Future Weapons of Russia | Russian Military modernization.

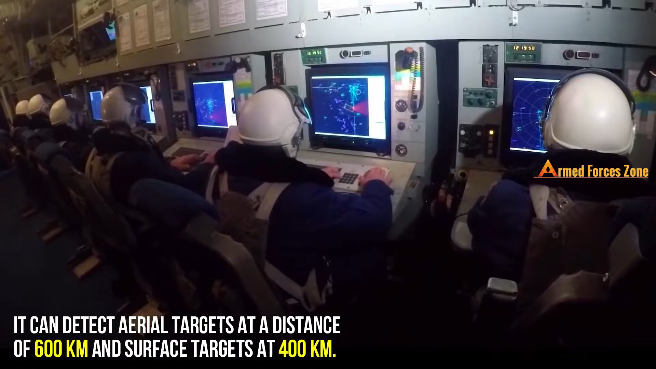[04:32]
It can detect aerial targets at a distance of 600 km and surface targets at 400 km.